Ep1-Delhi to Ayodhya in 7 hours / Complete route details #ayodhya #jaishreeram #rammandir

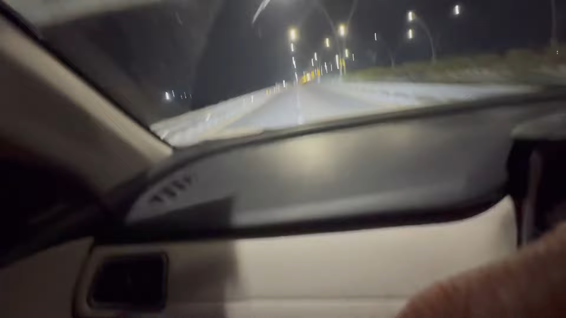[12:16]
बड़ा सुंदर है यार, बड़ी बढ़िया लाइटें वाइटें एकदम जबरदस्त, बहुत बढ़िया भाई। मेरा इंडिया बदल रहा है, मेरा सुल्ली सो रहा है,
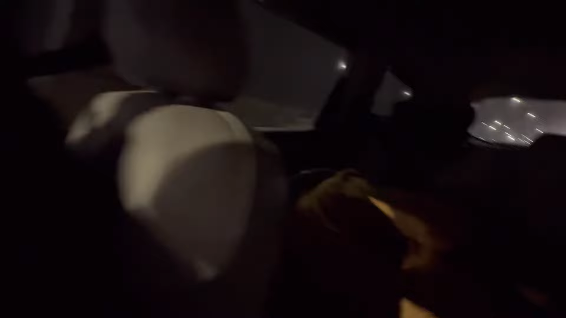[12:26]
पूरी तरह से मेरा सुल्ली सो रहा है, देख रहे हो विनोद इन आउट पाई।
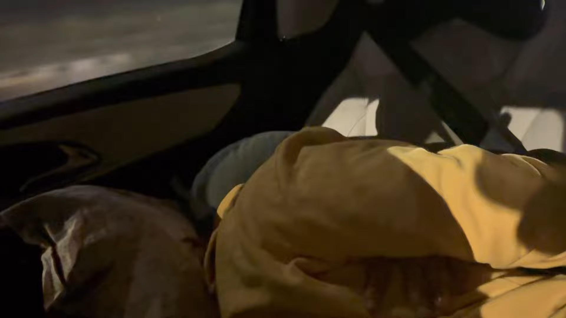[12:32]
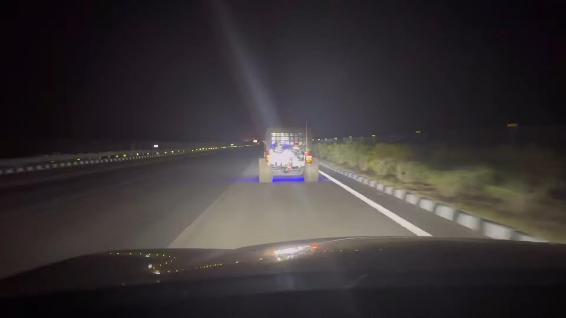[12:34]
ये देखो भाई, ये जा रहा उड़न खटोला। भाई ट्रक देखो भाई, टायर देखो भाई,